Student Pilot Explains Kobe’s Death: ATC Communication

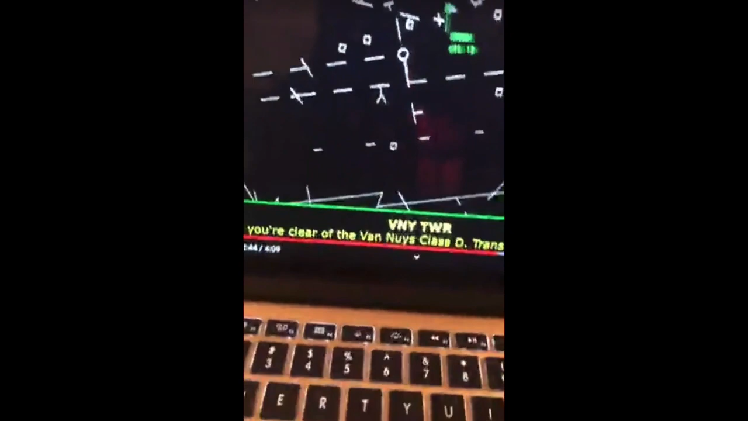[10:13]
So, like I said, she is telling him right now, the transition from Van Ness, or, uh, Burbank, excuse me, air, airspace right here from Van Ness's, you have to transition 2500 or below.
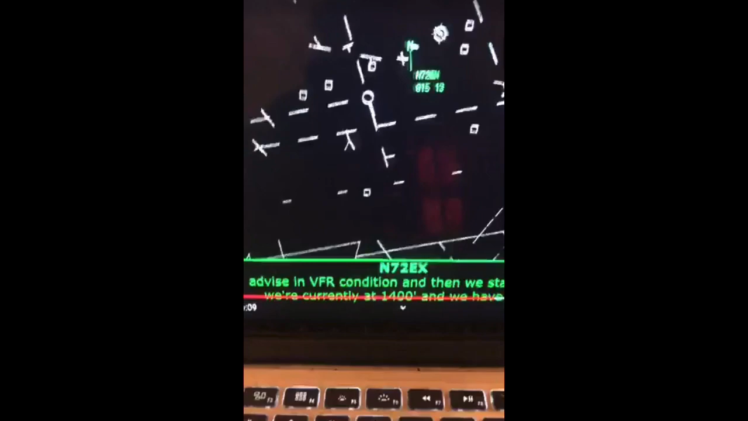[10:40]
Especially with all that fog. So y'all just saw that lady tell him 2500 and he gonna tell her I'm flying at 1400.
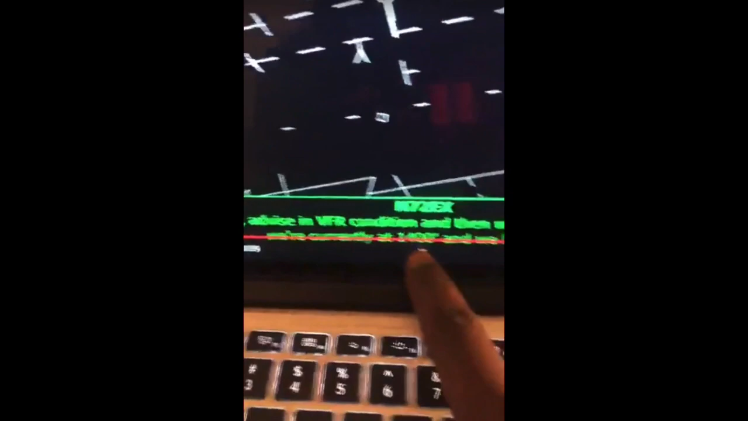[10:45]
Like, I'm, I'm at 1400. You know what I mean? Like.
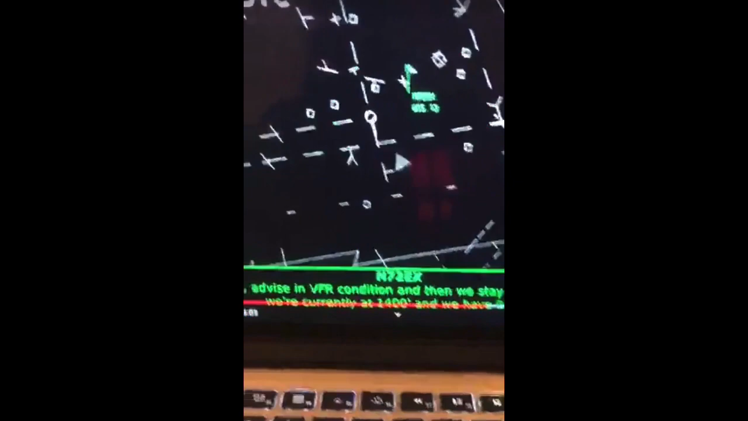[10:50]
That don't make no sense. Stay on the, uh, 118.
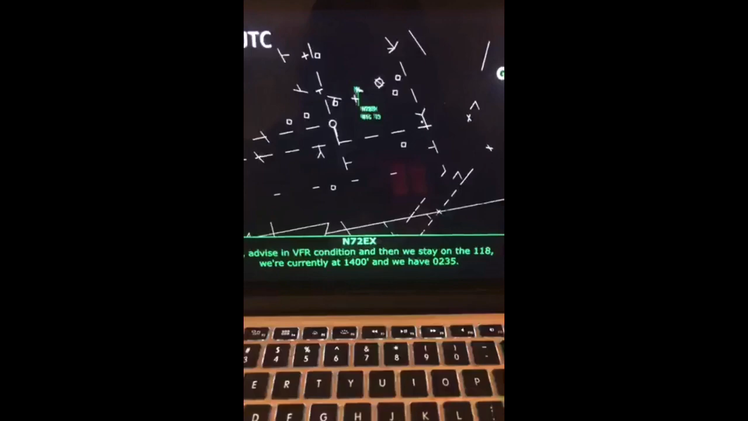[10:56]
I'll turn the X 1400. And we have 0-2-3-5. Helicopter 2, Echo X-ray. Thank you.
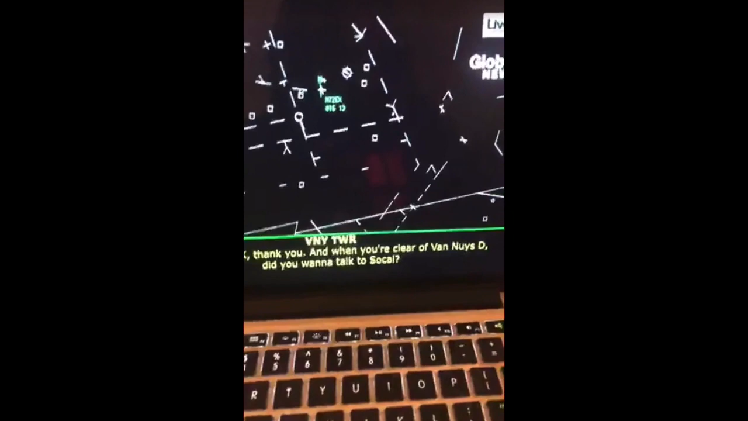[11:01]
And once you clear Van Nuys Delta, did you want to talk to SoCal? Affirmative 2, Echo X-ray.
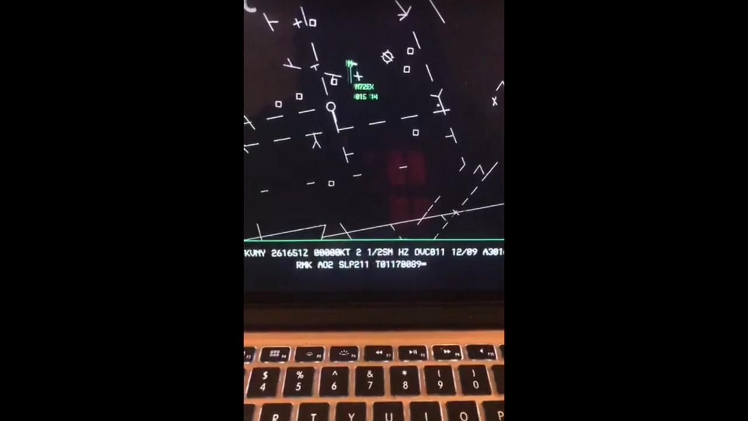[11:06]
So now he's moving. He got the clearance. He's good. Power for 2, Echo X-ray.
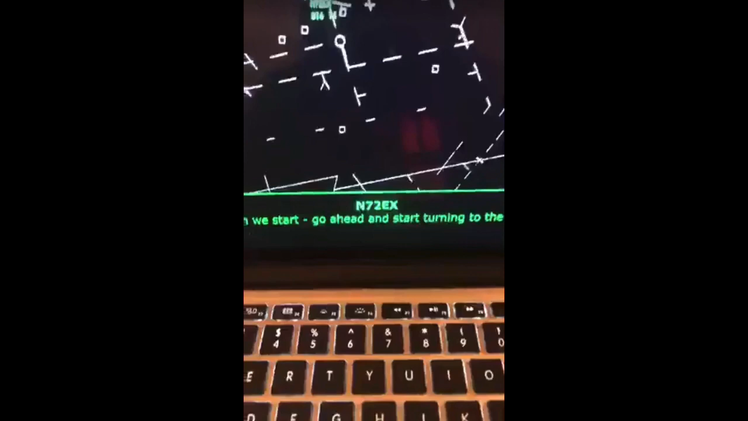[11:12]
Can we start, go ahead and start turning to the, uh, Southwest, close to 11?
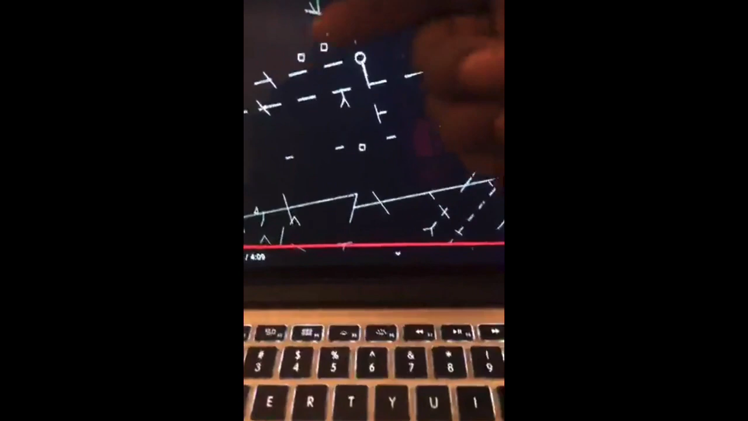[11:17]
Now he asked if it's okay to continue to go through Van Ness's, I don't even know if I'm saying that right. Van Ness's, uh, airspace right here.
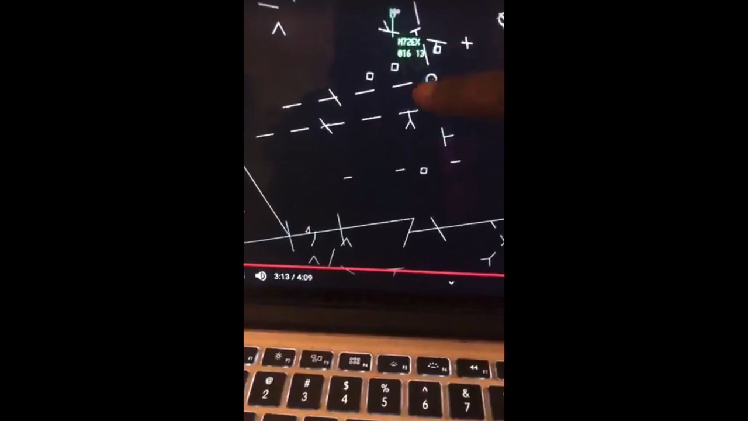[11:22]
Said Southwest. That's Southwest. It's okay.
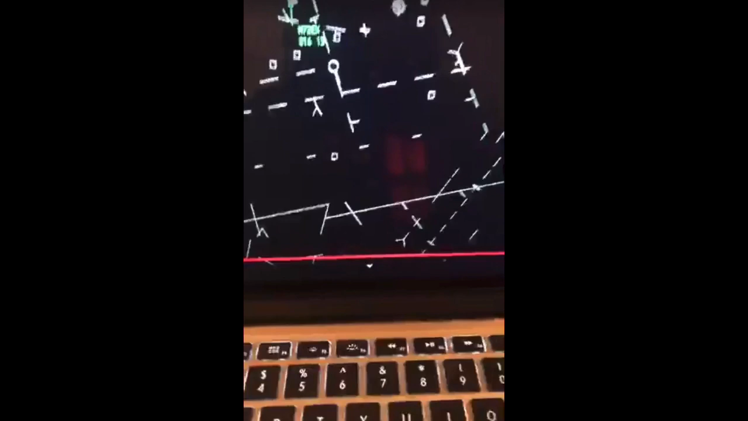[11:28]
Right? Helicopter 2, Echo X-ray. Approved.
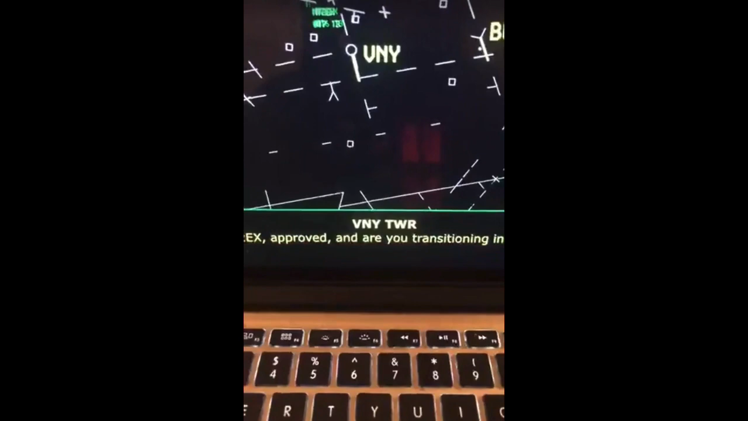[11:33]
And are you transitioning in BFR condition? VFR conditions. VFR conditions. VFR conditions.
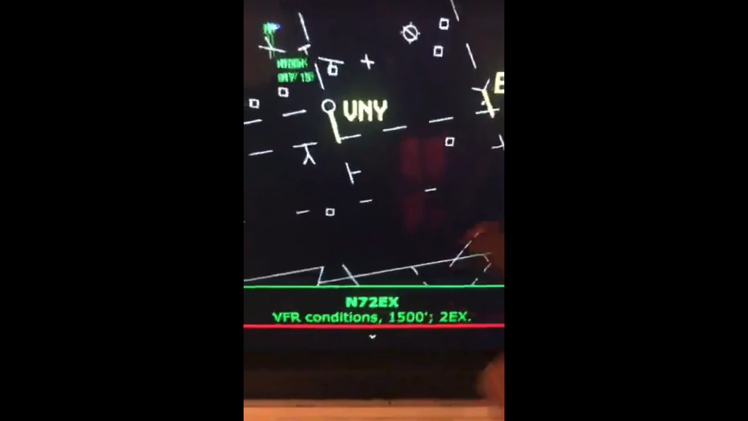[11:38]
What did that lady say before? She said, like I said, 2,500 feet. And now you only climbed 100 feet?